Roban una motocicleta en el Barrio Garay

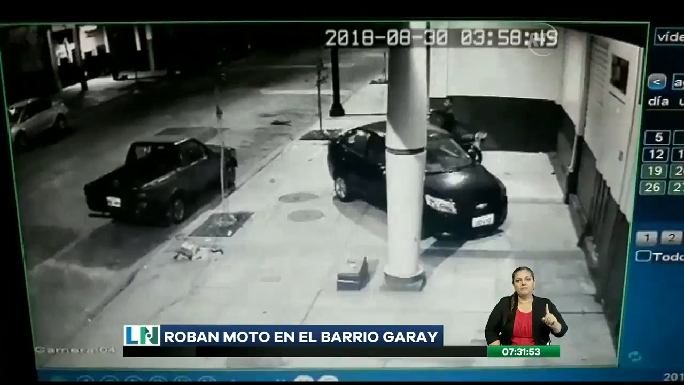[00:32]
Sus movimientos eran lentos pero bien planificados para no levantar sospechas del guardia. De a poco fue arrastrando la motocicleta hasta que huyó. El robo se perpetró, tal y como lo esperaba. Se demoró alrededor de dos horas porque llegó aquí 1 y 45 y terminó llevándose la moto casi 4 de la mañana, escondiéndola dentro de los carros y hasta el momento en que el guardia ya se descuidó completamente, procedió a llevársela.